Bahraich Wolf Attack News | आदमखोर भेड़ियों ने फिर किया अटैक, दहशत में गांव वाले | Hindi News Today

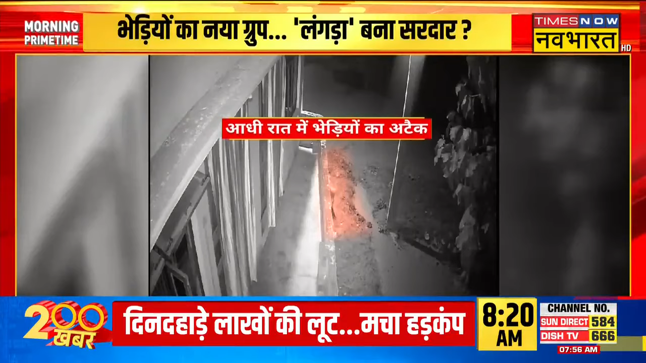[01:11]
बहराईश में भेडियों ने फिर से हमला किया है आदमखोर भेडियों के हमले किये सबसे ताज़ा और एक्स्क्लूसिव तस्वीरे हैं तस्वीरों में देखा जा सकता है कि दो भीडिये एक वक्री को दबोच कर तेजी से भागते हुए नजर आ रही हैं
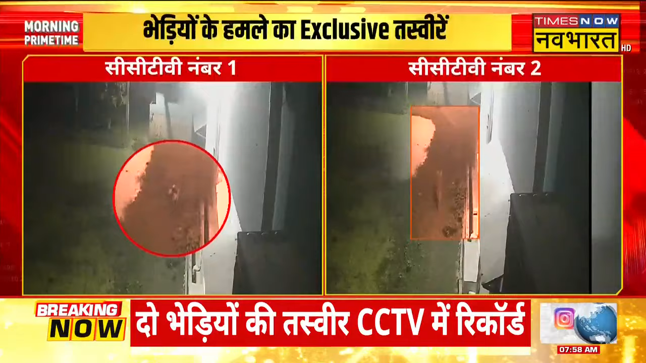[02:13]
टीवी कैमरे में गैद हो गई लेकिन भेडियों ने कैसे घर में घुसकर बकरी को अपना शिकार बनाया उसके तस्वीर सामने नहीं आई है